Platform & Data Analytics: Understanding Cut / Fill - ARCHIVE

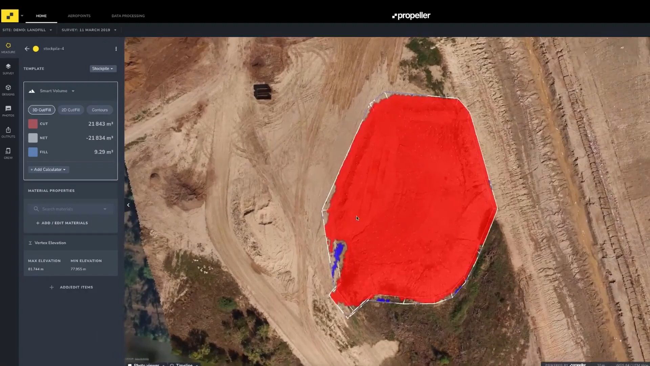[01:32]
You'll notice you have the options for viewing cut fill in either two or three-dimensional diagram.